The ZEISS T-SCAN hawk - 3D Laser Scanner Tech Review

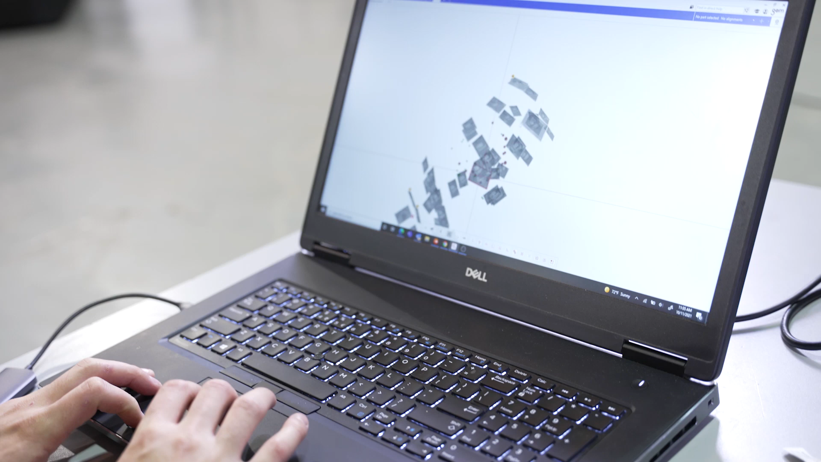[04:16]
which will ultimately form your reference point cloud for validating your scan data.